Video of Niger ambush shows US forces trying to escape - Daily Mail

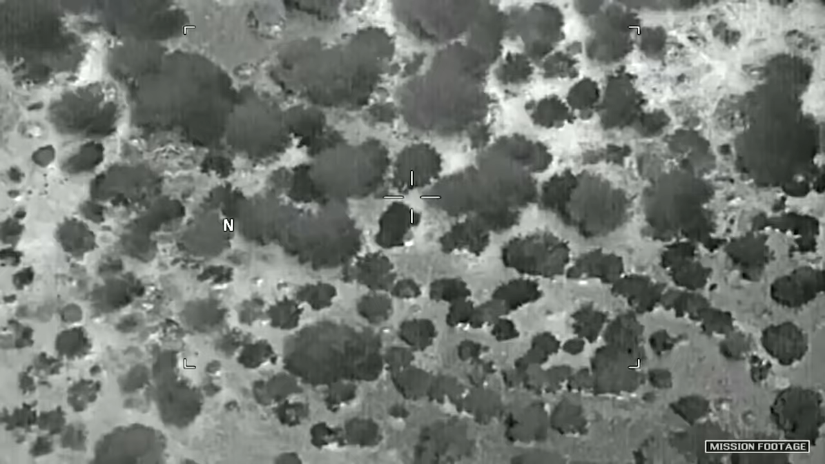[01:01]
at 13.20 and 13.25 hours.
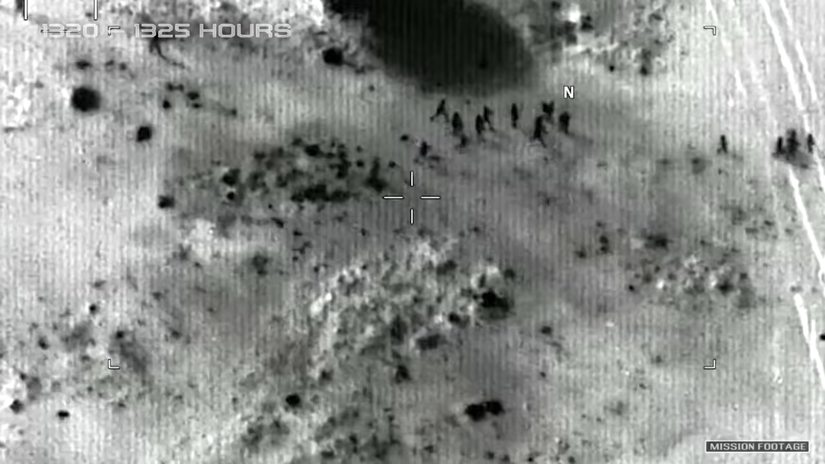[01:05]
At this time, the enemy ceased pursuing the team, but remained in the area.
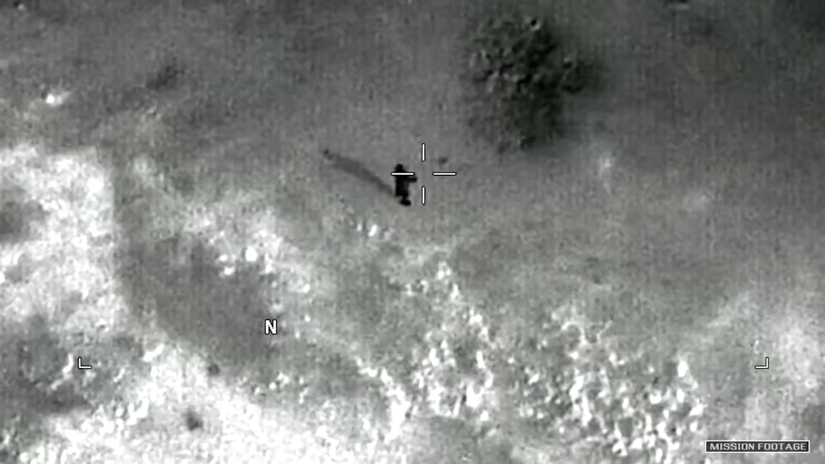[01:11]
A team member moved into a clearing,
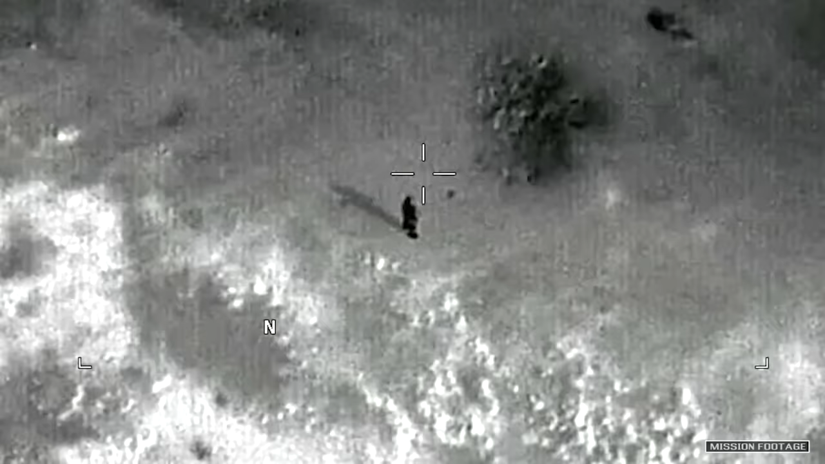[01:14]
waving an American flag to the helicopters to establish their identity as friendly forces. A Nigerian response force arrived by vehicle at the team's location and mistook the team for enemy forces,
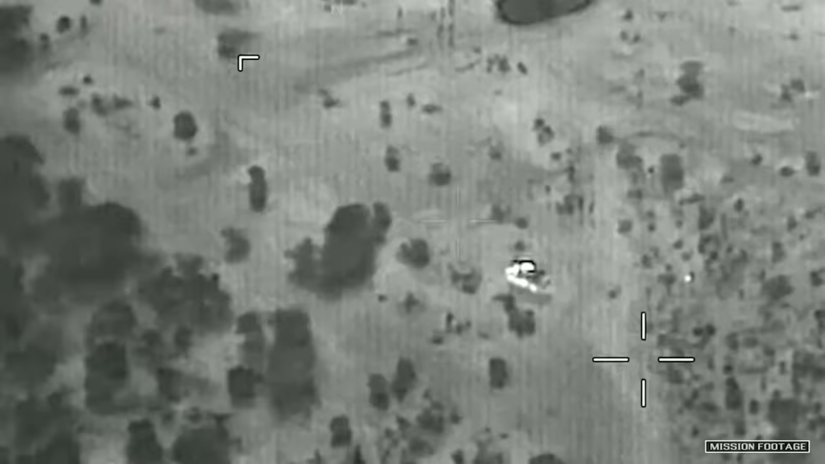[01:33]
Fortunately, no one was injured further,
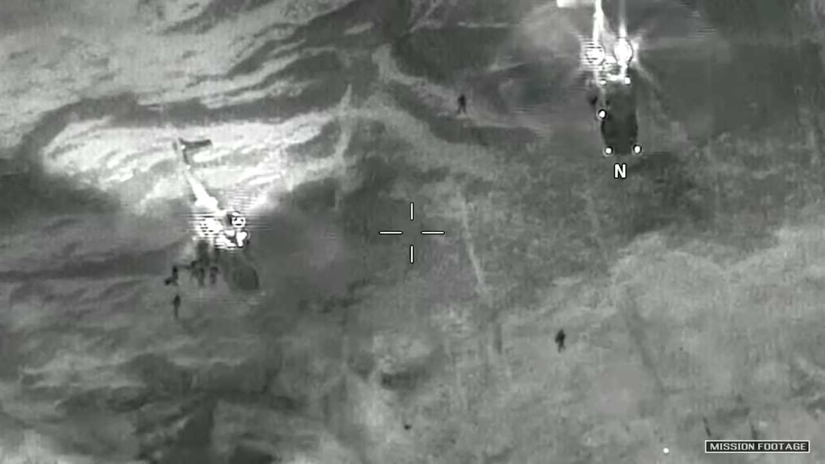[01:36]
enabling the French helicopters to land at 16.55 hours and evacuate the team 31 minutes later.